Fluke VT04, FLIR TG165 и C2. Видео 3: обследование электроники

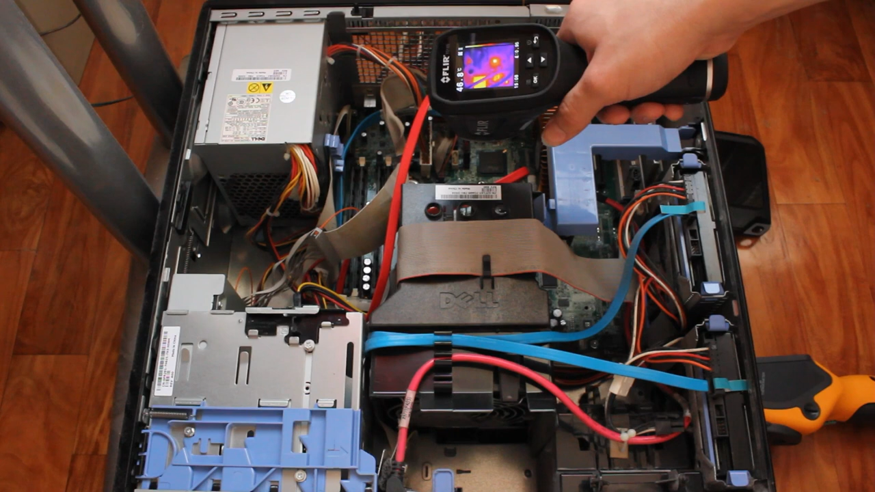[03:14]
поэтому и так, в общем, сразу понятно, на что мы смотрим. Измерить температуру позволяет отдельный пирометр. Как видите, его точности вполне достаточно, чтобы измерить отдельный чип. Вот его температура 59 градусов. Ну, совсем мелкие, конечно, элементы. Вот, скажем, как та самая катушка индуктивности, он точно не померит.